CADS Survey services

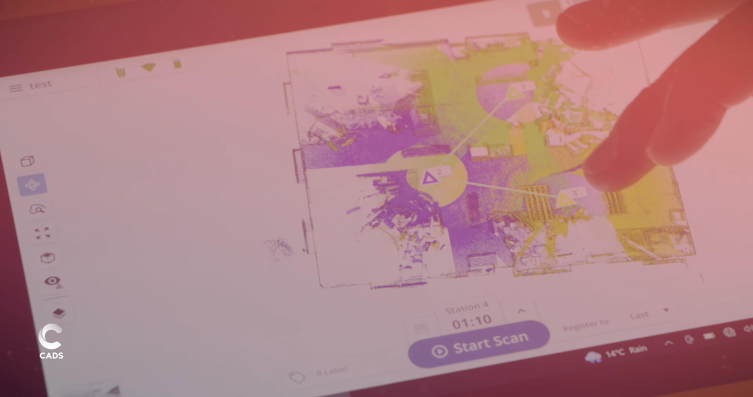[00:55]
Our skilled surveyors employ advanced laser scanning and digital tools to survey your projects,
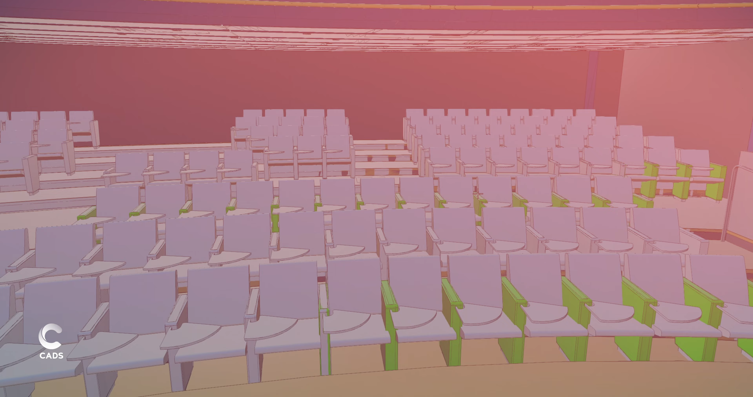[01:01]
delivering the data as point clouds,